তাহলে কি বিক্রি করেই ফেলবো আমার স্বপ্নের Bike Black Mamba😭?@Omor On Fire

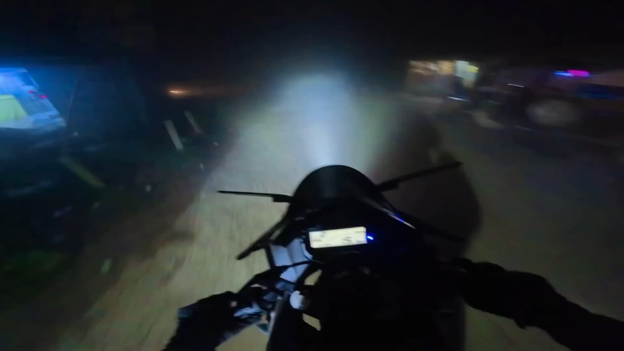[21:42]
ভাই ডিপার মাইরো, মাঝে মাঝে ডিপার মাইরো ভাই, সাপ রাস্তা রাস্তা কিচ্ছু না এদিকে ভাই।